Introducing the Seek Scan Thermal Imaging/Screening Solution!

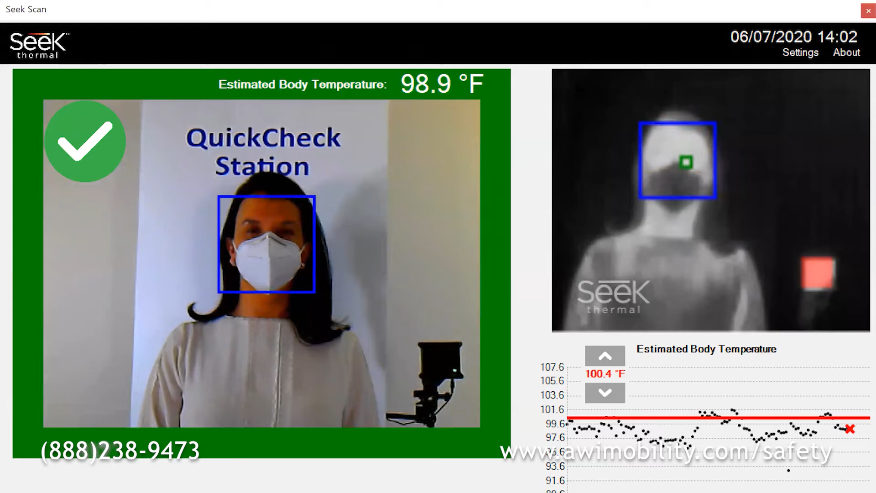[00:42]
On screen: spot 98.9°F
and then compares it to the thermal reading of the SeekScan heat reference source.
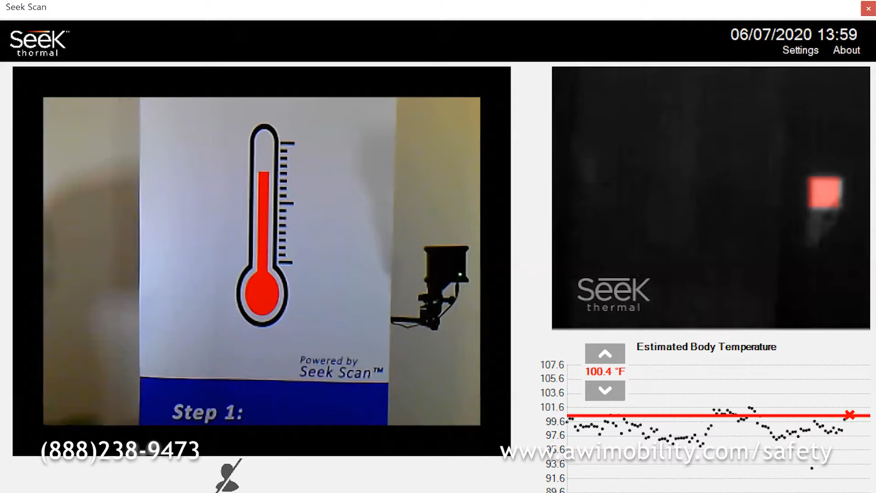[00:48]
SeekScan provides immediate pass-fail notification, making screeners aware if an individual's
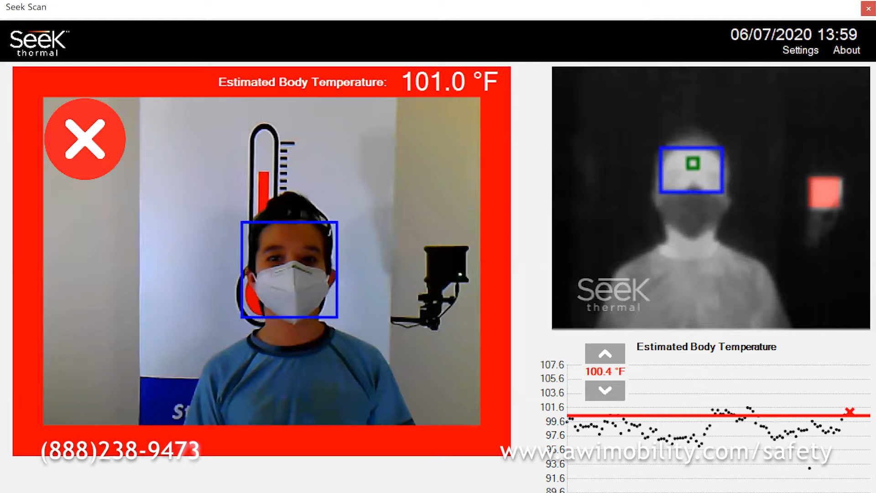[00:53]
On screen: spot 101.0°F
estimated body temperature exceeds the user configurable threshold. SeekScan meets or exceeds all FDA requirements for the use of thermal screening technology during the COVID-19 public health emergency.
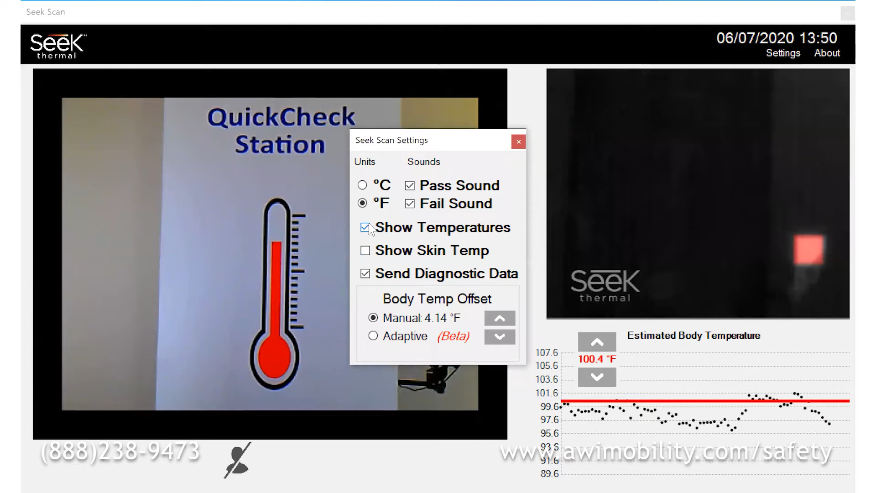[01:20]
The software can be installed on any Windows 7 or Windows 10 PC and requires only minutes of training to operate.